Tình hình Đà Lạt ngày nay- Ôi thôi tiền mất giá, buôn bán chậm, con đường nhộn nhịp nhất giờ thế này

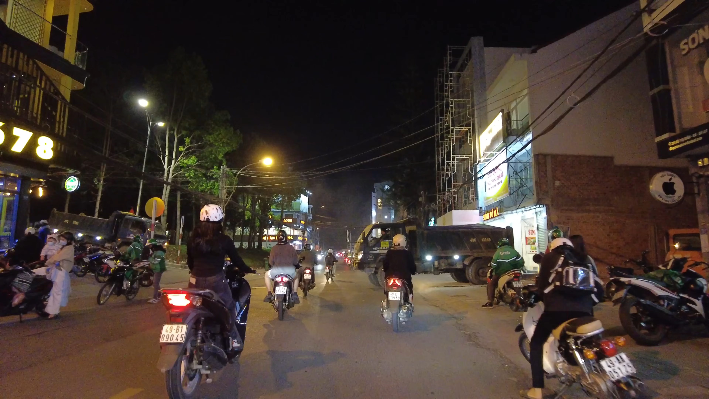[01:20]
Bây giờ thì em bắt đầu xuất phát, em đang di chuyển trên con đường Bùi Thị Xuân. Ở ngay bên cạnh trường tuyển học Nguyễn Trãi thì đây là một con đường cũng có các ngôi trường. Bên cạnh thì có trường tuyển học Nguyễn Trãi, bên đường thì có trường Bùi Thị Xuân, trường Nguyễn Du. Rồi phía dưới ngay ngã năm thì có trường trại học Đà Lạt.